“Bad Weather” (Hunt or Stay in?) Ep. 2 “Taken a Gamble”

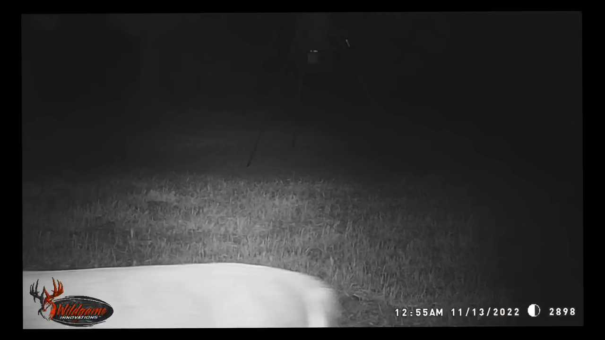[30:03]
I caught the tail end of a deer, and at 1:56 we got hogs. 1:57 we got hogs.